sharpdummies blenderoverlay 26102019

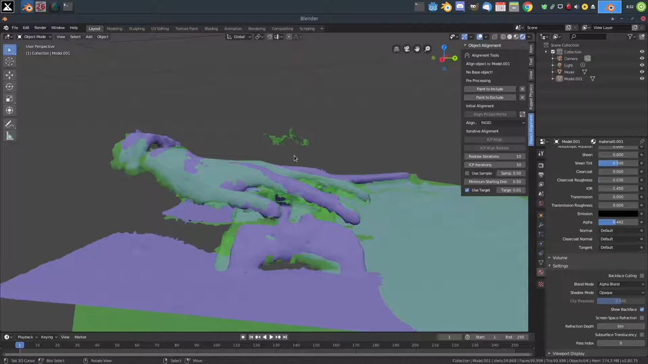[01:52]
If we close that window, if we close that window, we can go back into our viewport, if we press 5 and 1, and then use 6 or 4 with 5, we can get different angles on our scans, so we might want to take a picture of this side,
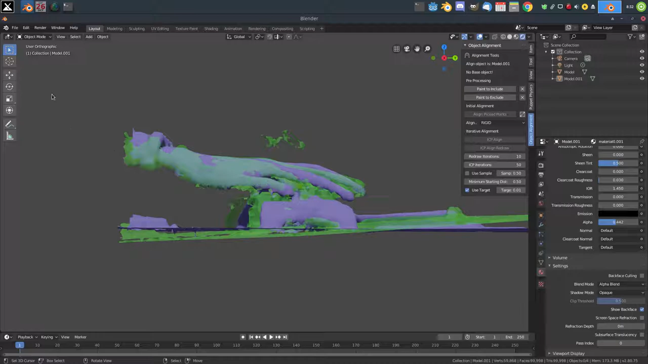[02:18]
we can do viewport render image, save as render 3, That way to square 2.